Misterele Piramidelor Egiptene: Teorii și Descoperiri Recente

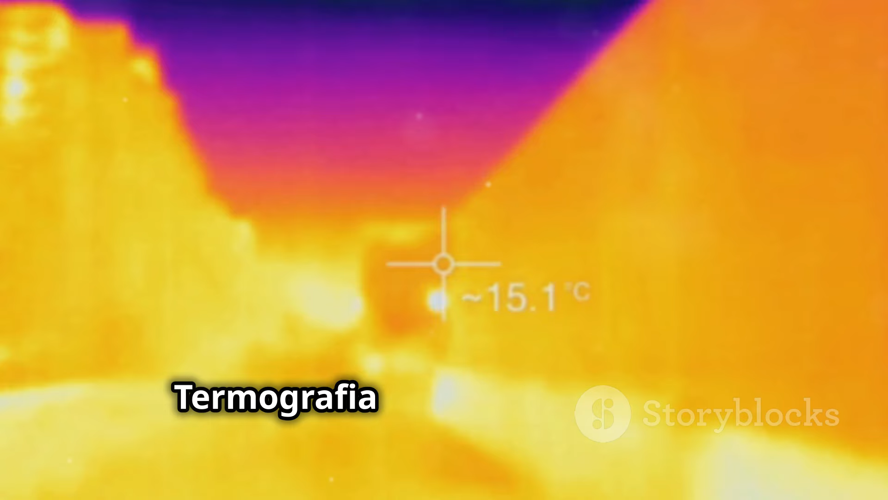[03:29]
On screen: spot 15.1°C
Termografia în infraroșu ajută la identificarea diferențelor de temperatură din interiorul piramidelor, dezvăluind camere sau pasaje ascunse.